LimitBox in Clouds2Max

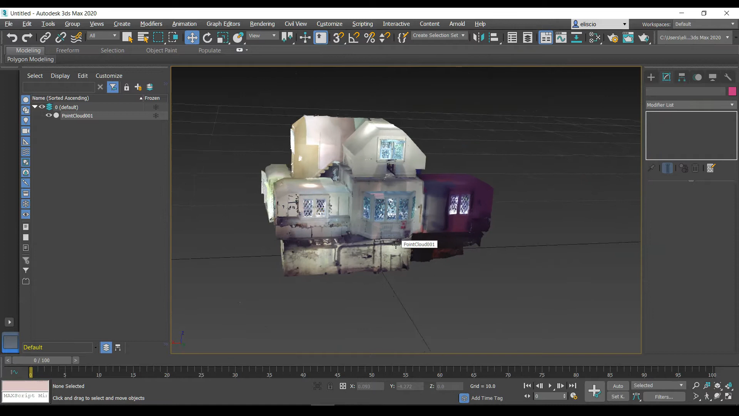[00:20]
I already have a point cloud that's inside of 3D Studio Max here and I'm just moving it around here. I already did a video on this showing you how you can import and reposition a point cloud. So I have this particular point cloud on the ground plane, although it's not a requirement.
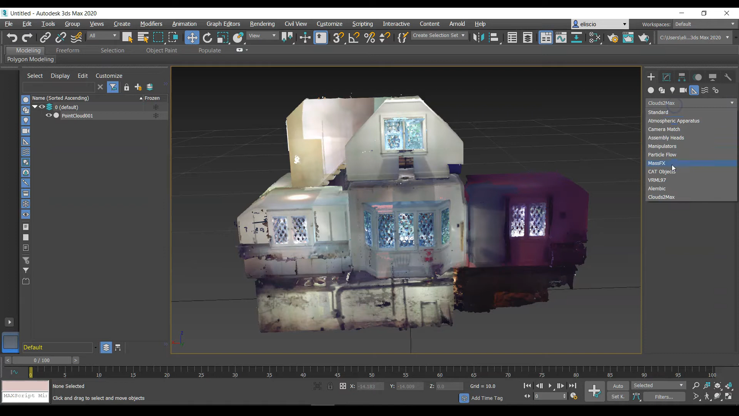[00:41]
It often makes it just easier to work with. In order to bring in or use the limit box, what I'm going to do is go here on the Create tab and just over here where it says the Helpers tab. You have to go to the drop-down and then go to Cloud Simaxe. And there'll be a couple of options which show up here. I'm only going to do the limit box in this particular video.
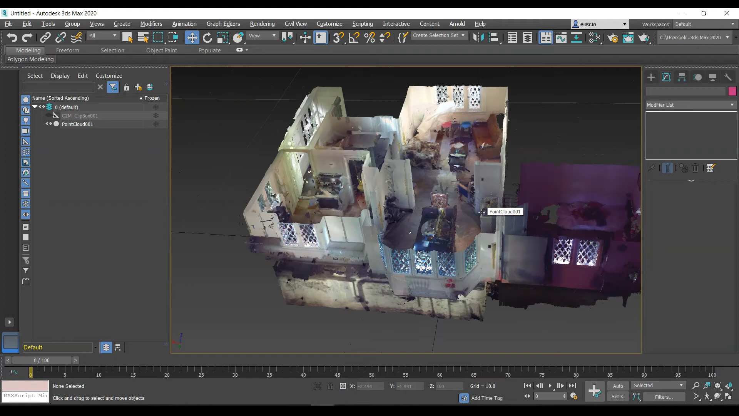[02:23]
So that's an option that if I click on and then I hide it in my viewport, you'll see that the effect is still there, which is great. So for animations and things like that, if I just want to have a section that's open and I don't want to see the box, I can definitely do so. The other thing that I can do, I'm turning it back on now.
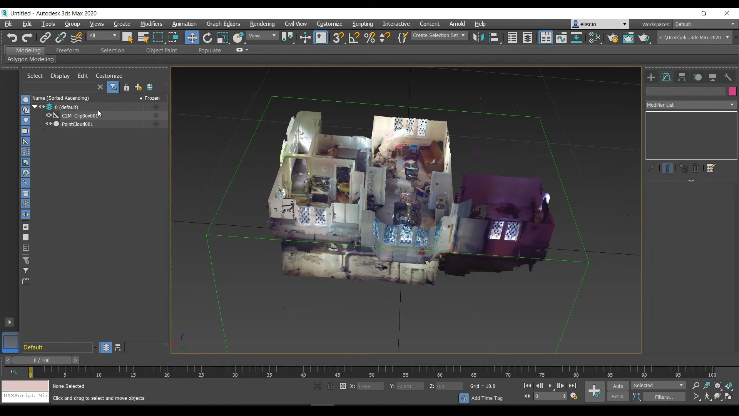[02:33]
I'm going to select it, it goes back to the Modify tab. You can invert, so I can invert the effect.
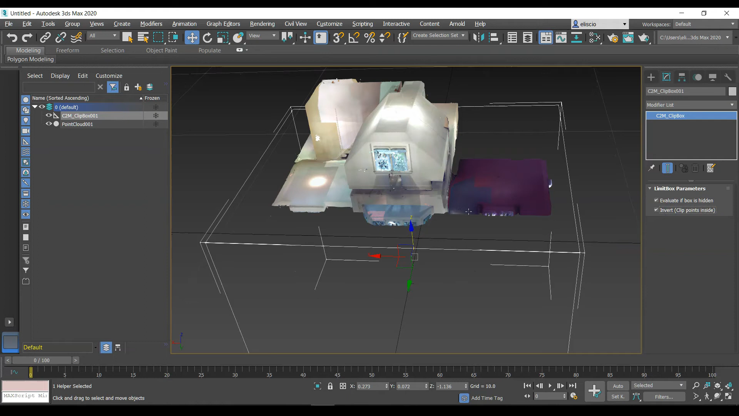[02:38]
So in this case, now I'm only keeping what is outside the box and not what's inside.
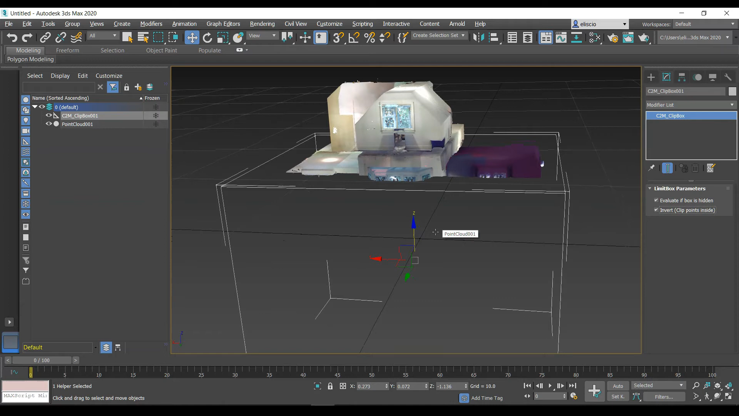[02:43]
The inside is now hidden. But I'm going to stick with what I have for now and keep this. And we'll come back to this in a minute. I'll show you that you can actually create a whole number of different limit boxes and try some different things. So I'll try another box here and
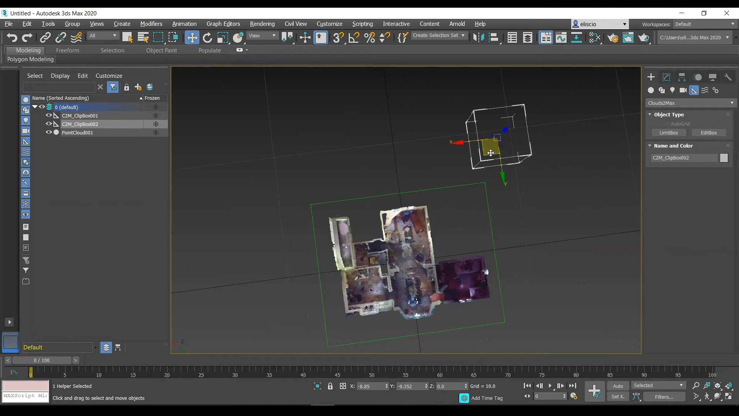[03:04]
what I'm going to do is just move this from the top down view over to about the middle. And like this, I'll move it upwards and you'll see what happens here. All right, I'm just going to move this up. Oh, I'm actually moving the point cloud, I think. I want to do that.
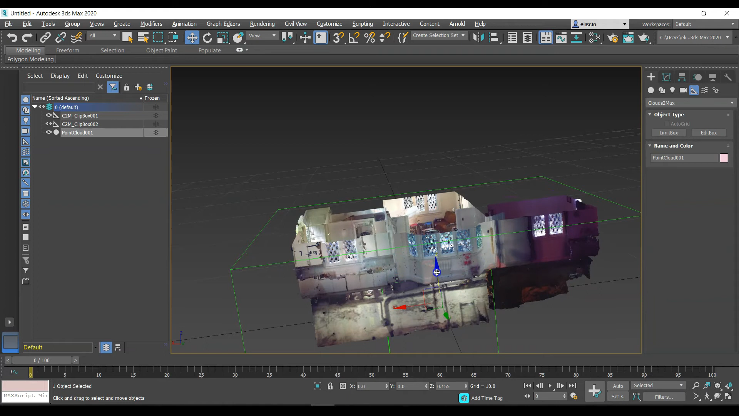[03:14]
I want to move the, oops, I want to move the clip box. So let's do that.
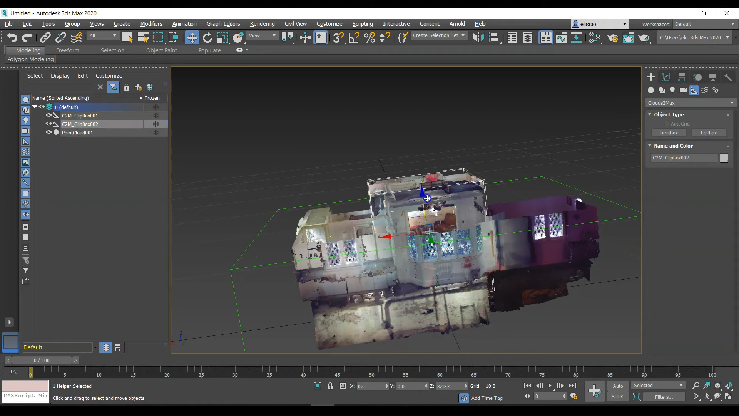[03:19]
I'm going to move this up and you'll see that now I'm keeping the inside of this clip box and the inside of this clip box. So you could have a whole bunch of different clip boxes hiding or showing different components of your point cloud. And I'll let you experiment with that.
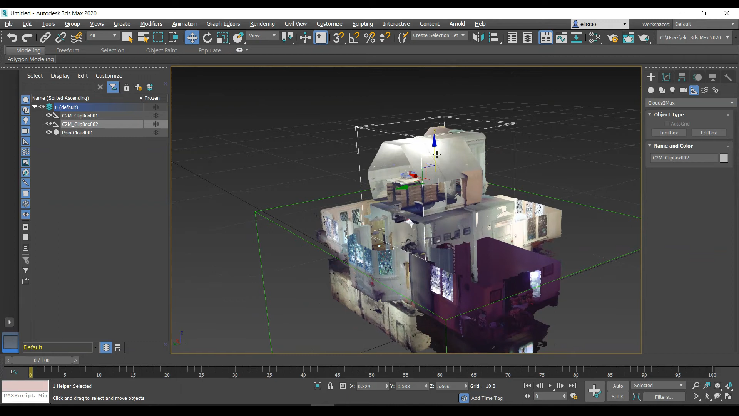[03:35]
But, you know, if I just wanted to break into the top here and just show the top, maybe move it a bit forward.
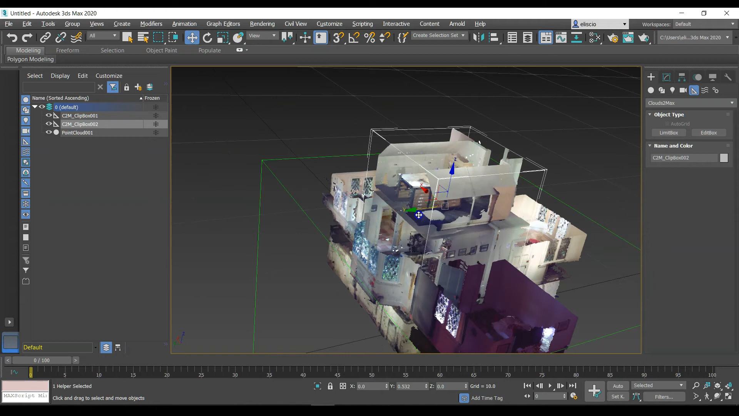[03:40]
Maybe I need to make this a bit larger. Let me go like that.
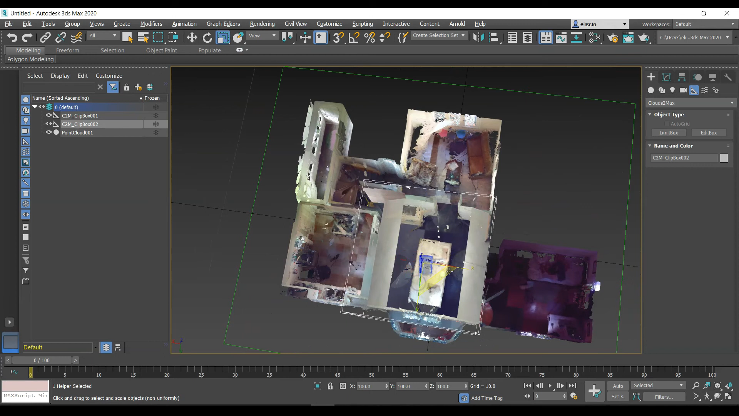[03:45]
I could make it larger both in the X and Y direction, something like this.
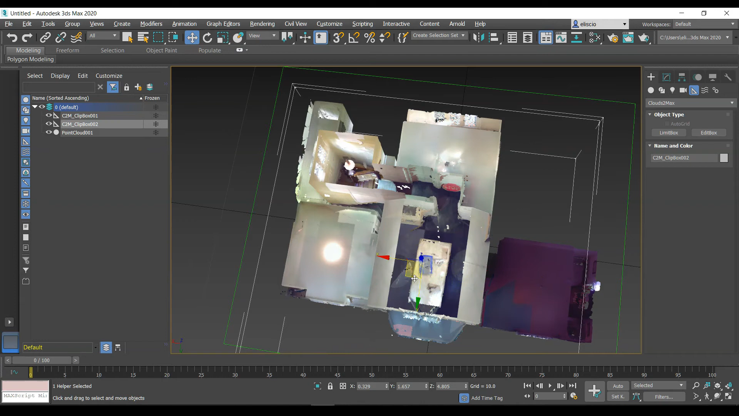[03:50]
So you can combine these and I think you get the idea of what it is you can and can't do. The last thing that I'll show you, I'm going to delete this here and I'll create a very quick animation with this clip box over here.
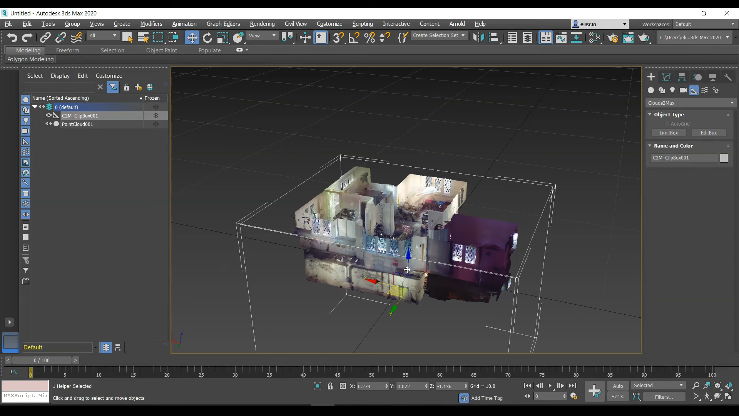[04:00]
So let's say, for example, I start with the full home here. And what I'm going to do is I'm going to slide this clip box all the way down and maybe all the way back up.
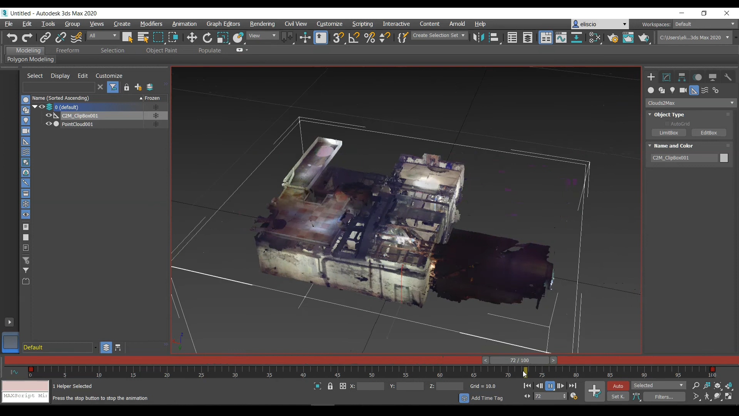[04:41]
Okay. And of course, if I stop this, I want to hide the clip box. So I'm going to go back and oops, I just unexpectedly renamed my point, my clip box, but it doesn't matter. I can just go back here and I'm going to go evaluate if box is hidden. So I'm going to hide that now.
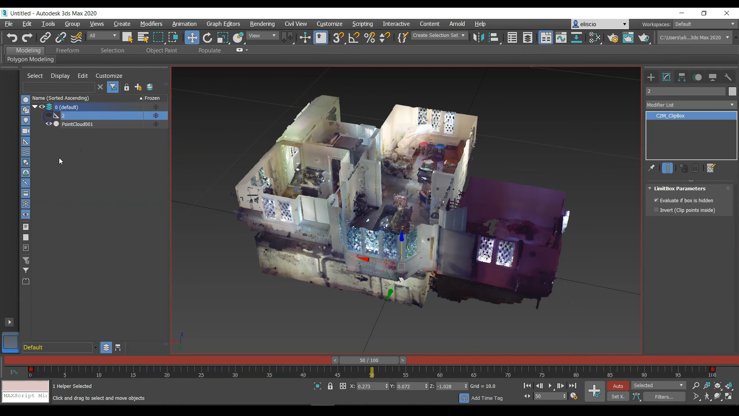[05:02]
And now when I press play, I get a nice little animation.
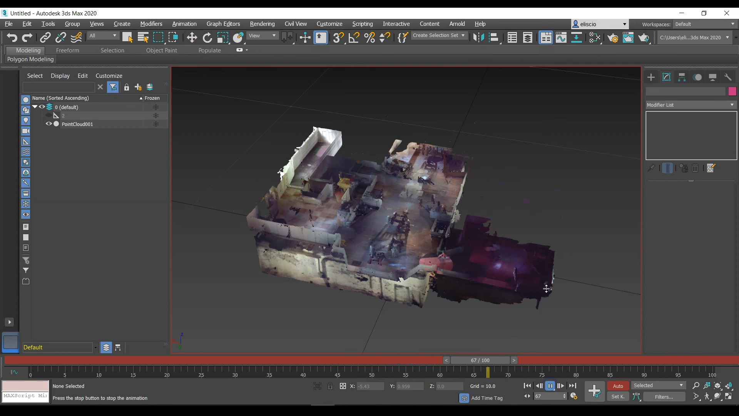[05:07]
Just like that.
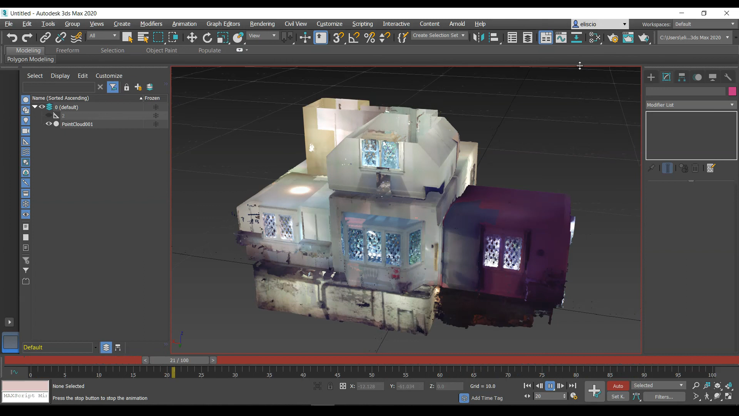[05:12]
Now I've hidden the navigation cube and I've also toggled off the text that's usually up here.
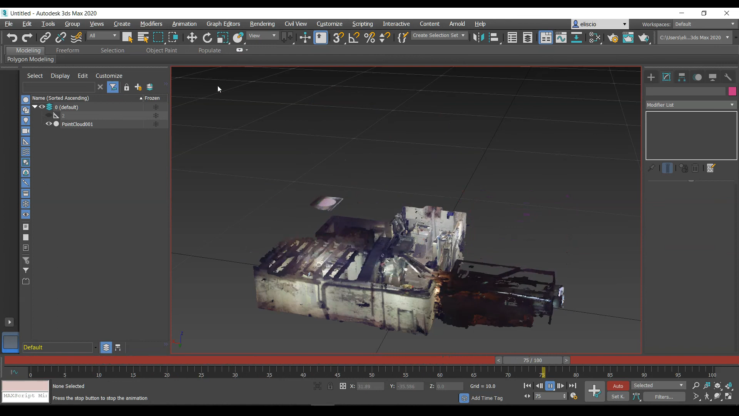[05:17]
And those are features that you can get in the clouds to max menu.
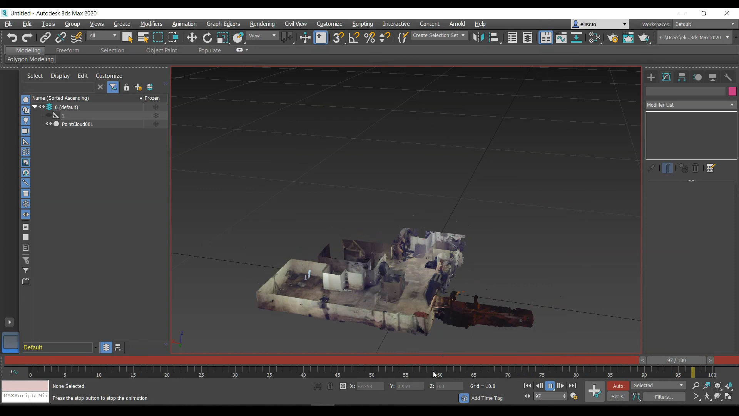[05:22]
But this is basically how you use the limit box in 3D Studio Max with the clouds to max plugin. Thanks.